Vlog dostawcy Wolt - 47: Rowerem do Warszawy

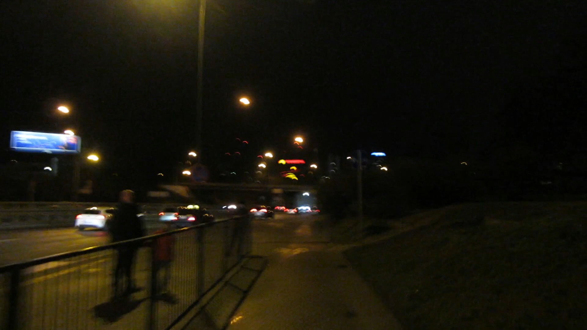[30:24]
Oczywiście później jest normalnie, ale tutaj to tak jak widać. Nie ma ścieżki logicznej, tylko schody. Tak jakby nie można było tego zmienić, no. Dobra. Przynajmniej już nie jadę pod wiatr, tak jak rano.
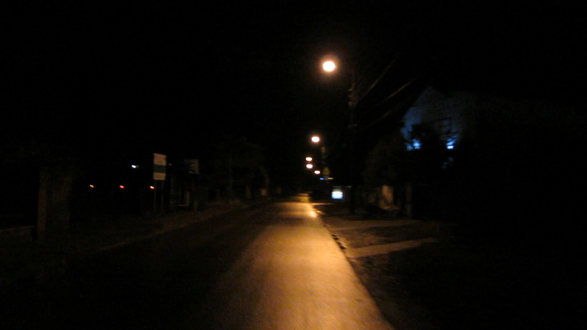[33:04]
Po prostu przejeżdżam. Hotel tu jest, ale drogi.
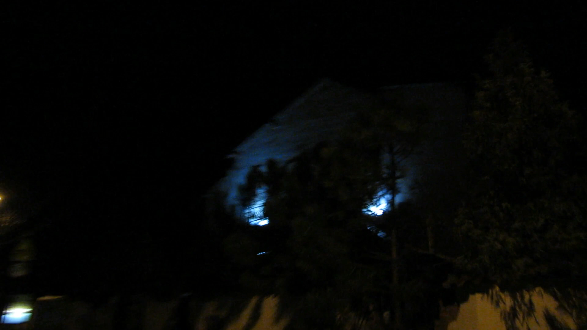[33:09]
To niby na Zatupiu, ale jak patrzyłem ceny, to drogi. I teraz do Izabelina skręcam.
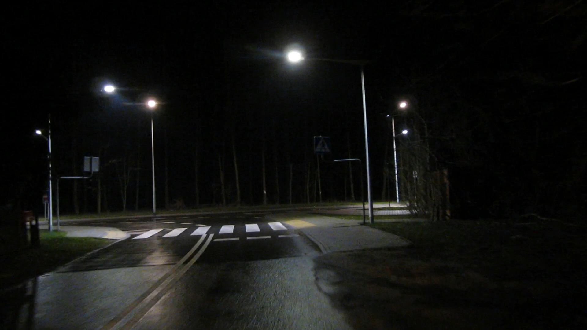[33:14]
Tu będzie fajny las. O kurczę, jak tu oświetlili. Wow, jakie jasne latarnie, a tam dalej zobaczcie.